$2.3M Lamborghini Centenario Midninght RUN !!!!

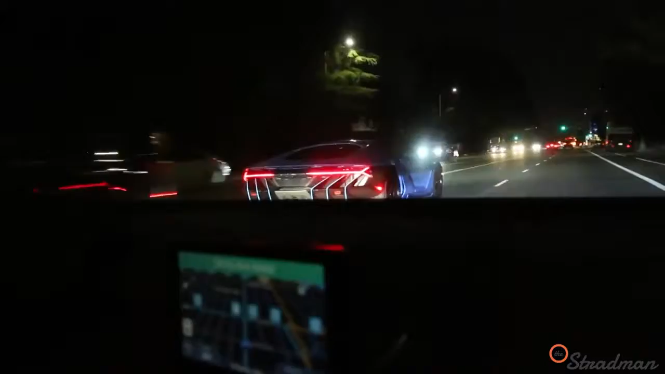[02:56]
The back of that car looks so good. Now we are mobbing right now. We are mobbing.
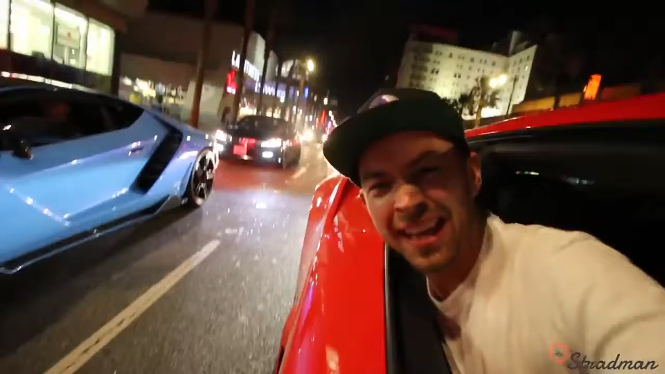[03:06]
This might be the new Bumble profile picture. The Huracan and the Centenario.
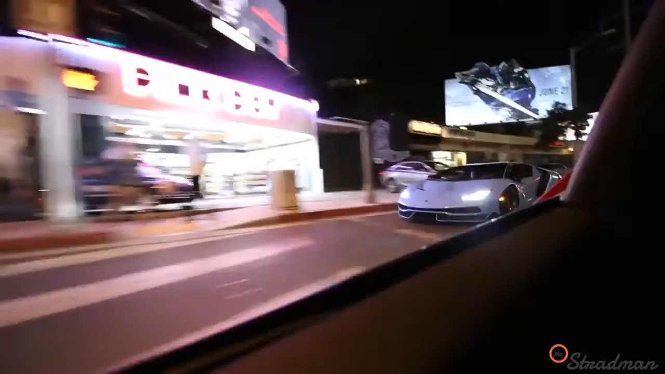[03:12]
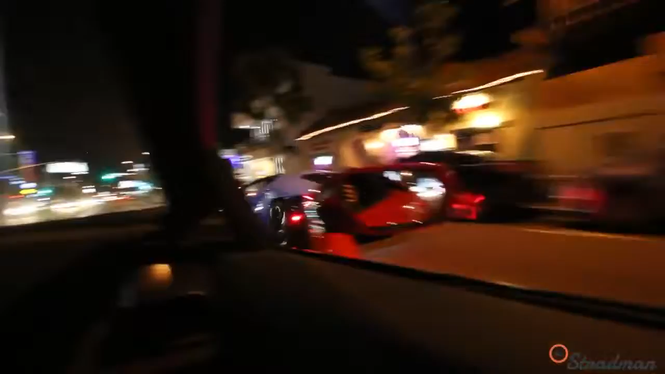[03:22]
We're going to attempt to kick out the Mercedes and Ferrari out of the valet.